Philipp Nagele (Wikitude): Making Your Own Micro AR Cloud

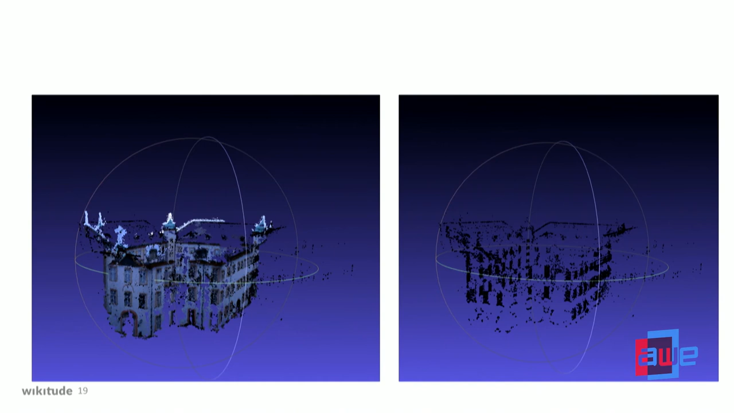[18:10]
On the right-hand side, you see then actually the tracking data or the spatial data that you will get packaged nicely and you can use for your own application. This was from a development tool. This here is then from a tool that you would use. This is a metro station in Cologne that I mapped for demo purposes.
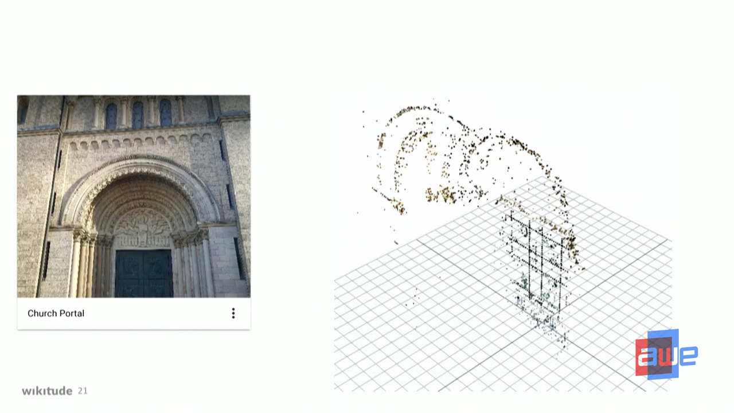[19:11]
that is only used for tracking purposes that you then can use to place content items there.